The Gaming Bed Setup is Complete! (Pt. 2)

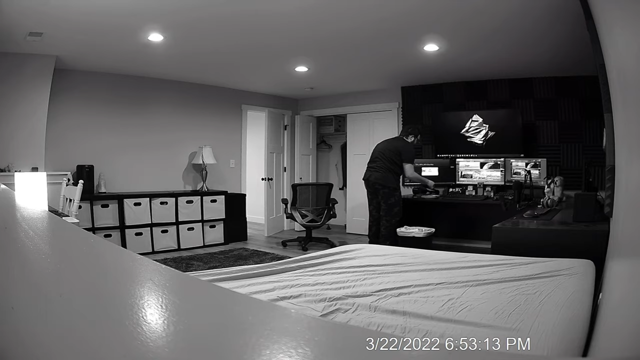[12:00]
So what I did is I took my security footage from my bedroom and combined all the times where I was working on the gaming bed setup for you guys to enjoy as a time lapse. So this is all the work I did, and this is what it looks like whenever I'm doing camera work from a different angle.